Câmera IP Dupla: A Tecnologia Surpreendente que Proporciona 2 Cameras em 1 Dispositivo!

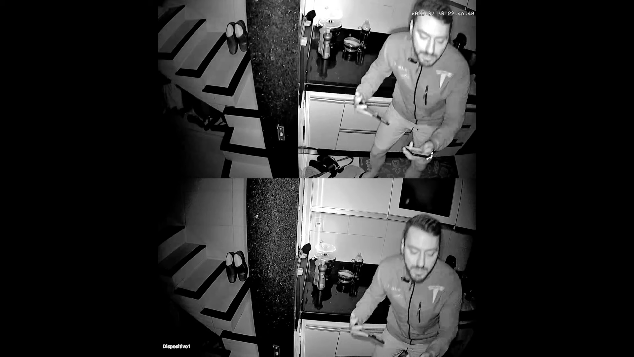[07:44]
Eu vou até baixar um pouquinho aqui, que ela tá na gambiarra. Essa daí é a visão noturna infravermelho da câmera. Quando tem um ambiente, assim, totalmente sem iluminação, ela liga o infravermelho pra poder enxergar na escuridão. Quem falar pra você que existe visão noturna, sem ser infravermelho, sem ser preta e branca, o vendedor tá mentindo pra você.
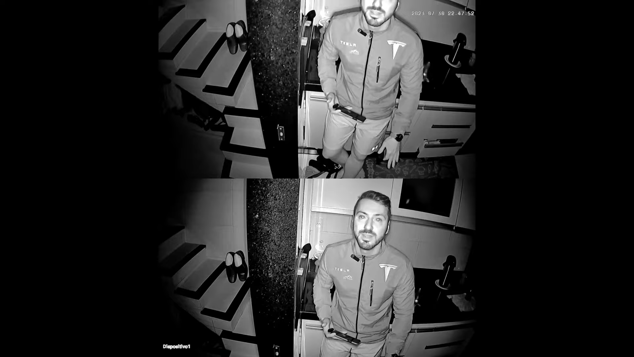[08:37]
Não existe outro tipo de visão noturna nesse tipo de ambiente de brilho absoluto sem ser em preto e branco. Conclusões finais dessa câmera.